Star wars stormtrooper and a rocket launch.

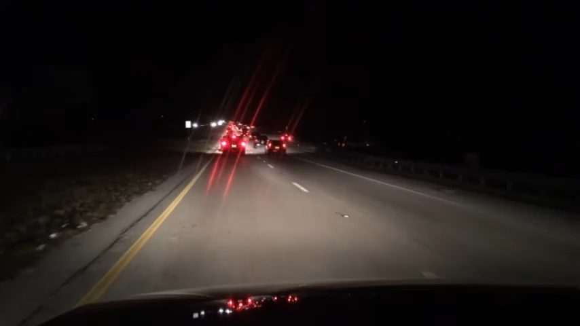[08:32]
well this is what you deal with after a rocket launch tons of traffic after another successful Atlas 5 rocket launch we're heading back to Orlando traveler out